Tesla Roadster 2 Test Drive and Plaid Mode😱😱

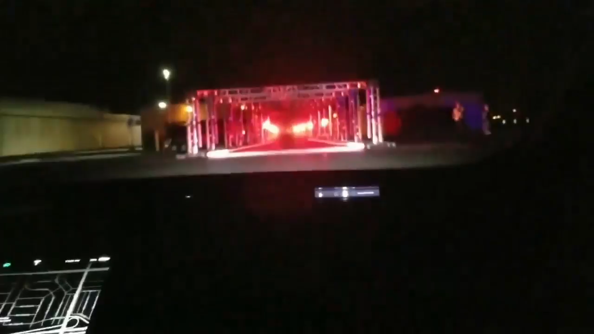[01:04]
Woo. Alright. So the screen is right in front of you. The screen, this screen will go plaid when we go plaid mode. Okay. Alright, ready? Head up against the head restraint. 3, 2, 1.